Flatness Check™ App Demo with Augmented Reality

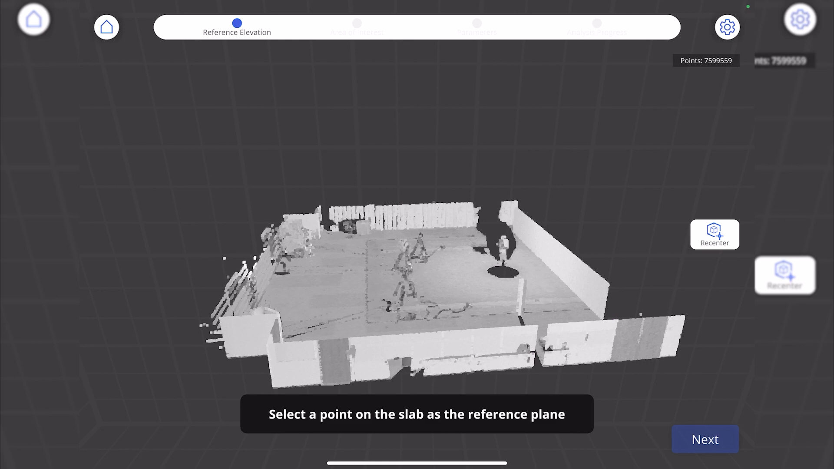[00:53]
So select a point on the slab as the reference plane. Choose the area of interest by selecting the corners. I'll say one, two, three, four.
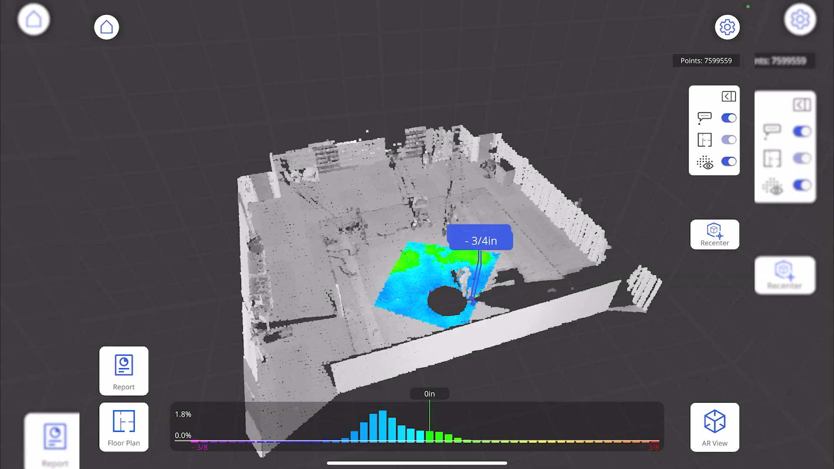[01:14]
It also has augmented reality view which allows you to see the high and low points on the slab so they can be fixed immediately.